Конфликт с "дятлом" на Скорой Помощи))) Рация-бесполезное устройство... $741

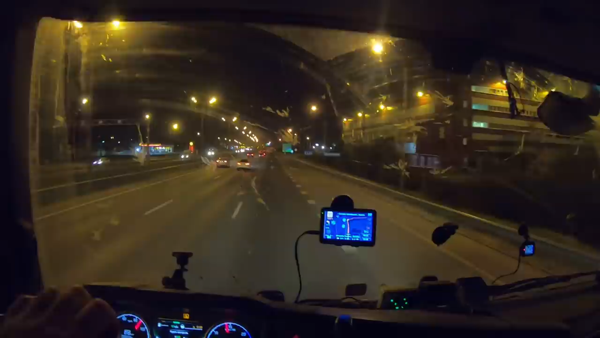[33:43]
Пришла пора валить с М4. Сейчас вот на Видное уходим, на аэропорт Домодедово. Еще отсюда 12 километров. Через 2 минуты наступит завтра.
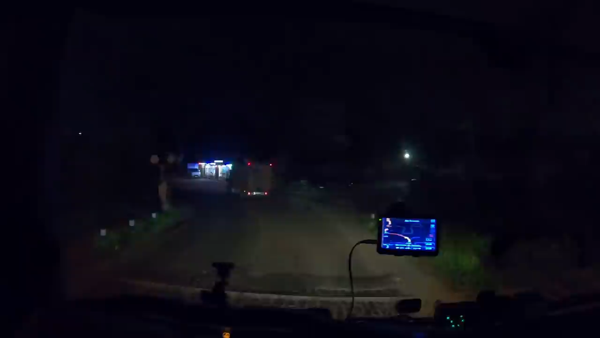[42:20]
Готовьтесь к правому повороту через 450 метров. Смотрите, сколько здесь грузовиков стоит. Прям нычка для грузовых машин.